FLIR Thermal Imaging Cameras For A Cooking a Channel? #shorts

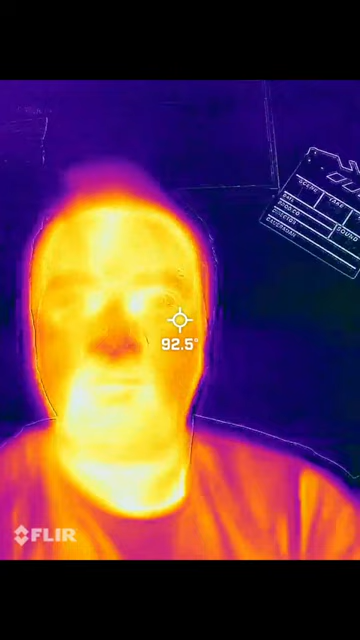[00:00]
I just bought something that I'm really excited about. It's a thermal imaging camera that hooks up to your phone.